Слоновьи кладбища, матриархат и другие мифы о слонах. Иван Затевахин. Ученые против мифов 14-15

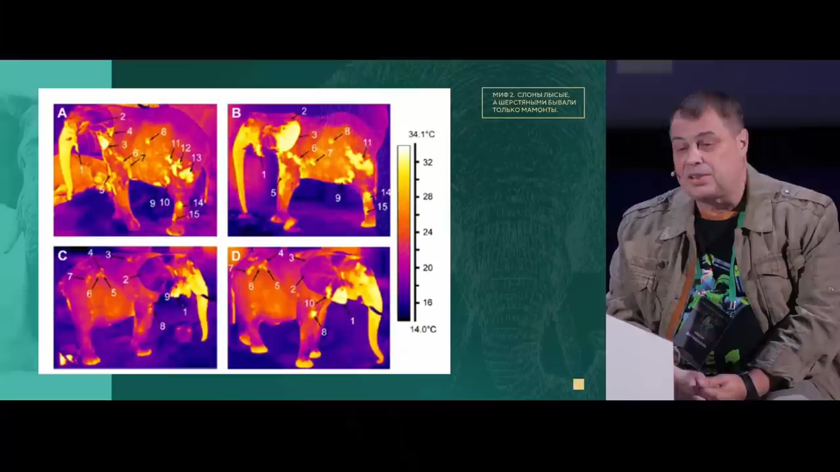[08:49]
On screen: scale top 34.1°C, scale bottom 14.0°C
Оказалось, что у них вот такие вот есть точки на теле, где, видимо, кровеносные сосуды близко расположены к коже. И вот они с их помощью отдают излишнее тепло за ночь.
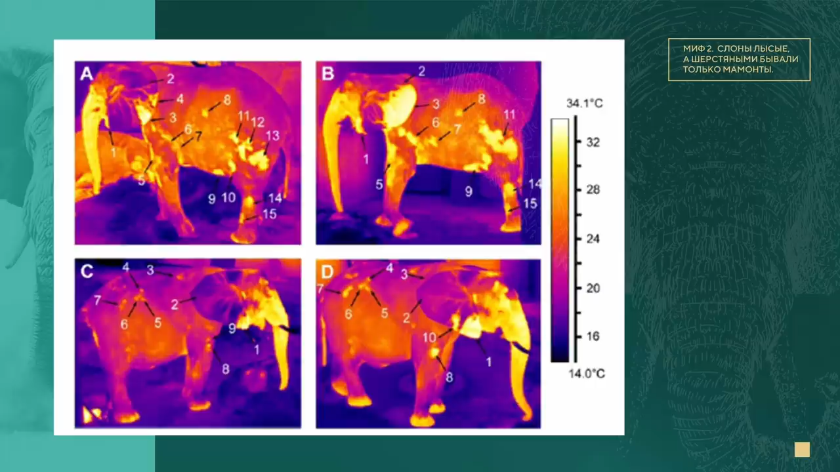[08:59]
Но если сильно перегреваются, то отдают уже всем телом.
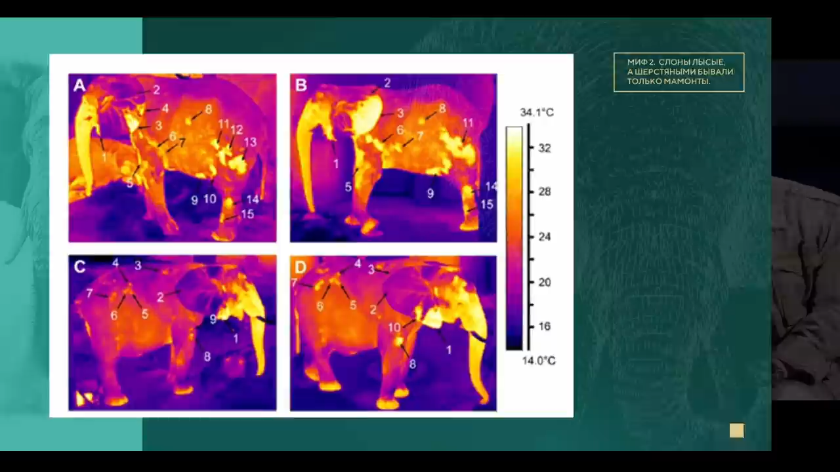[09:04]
Ну и о том, что слоны регулярно любят купаться, и в зоопарках им это постоянно устраивают, это совершенно не случайно.